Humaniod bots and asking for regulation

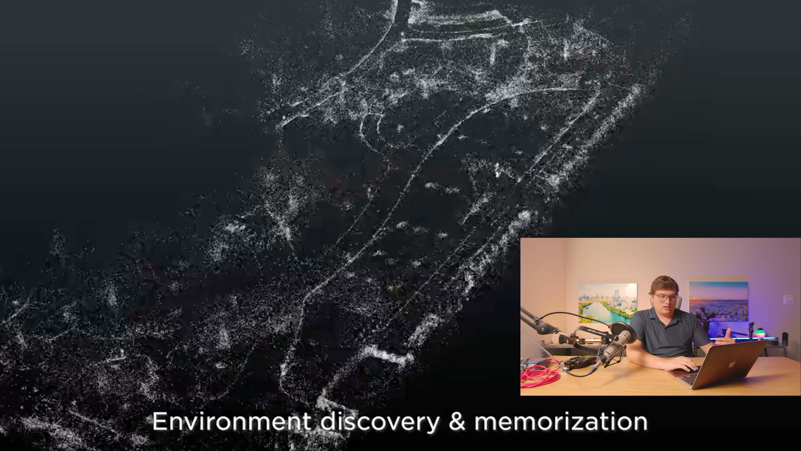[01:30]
and then it maps it and creates like an actual map of it.